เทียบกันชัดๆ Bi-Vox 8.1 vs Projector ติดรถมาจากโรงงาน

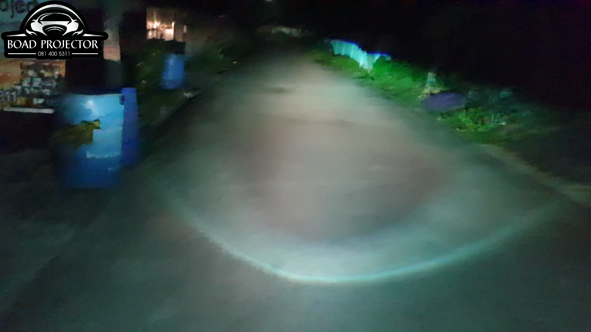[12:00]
ัว CYM Auto in Wiwok 8.1เป็นแสงทั๊บขึ้นมาเพื่อดี้ field today Bark, เอาโอเคปลามาานนี้สังเกตดูครับ私 แสงกบหมดเลยครับ กบตัว Projector โรงงาน Insususuon di mag highlighterหมดเลย ตัวนี้เป็นไฟต่ำนะครับผม ไฟส
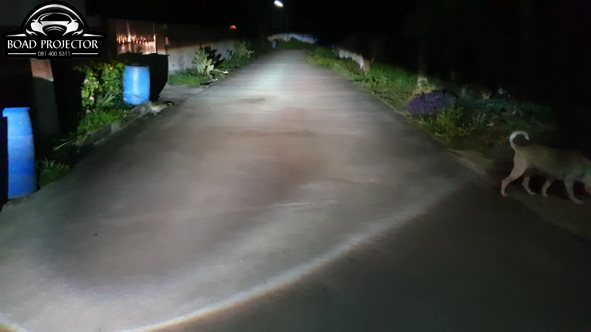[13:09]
2 นิ้วนะครับแล้วแสงเนี่ยคือกบตัวโปรเจ็กเตอร์โรงงานของ Isuzu D-Mac Hylander แบบชัดเจนเลยนะครับแล้วแสงตัวเนี่ยเข้มกว่าตัว Hela นะครับที่เรารีวิวให้ดูนะครับที่เป็น Hela V2 เข้มกว่าเยอะเลยนะครับตัวนี้เนี่ยจริงๆ ถ้ามาดูด้วยตาเนี่ยจะตัดสินใจได้ง่ายกว่านะครับ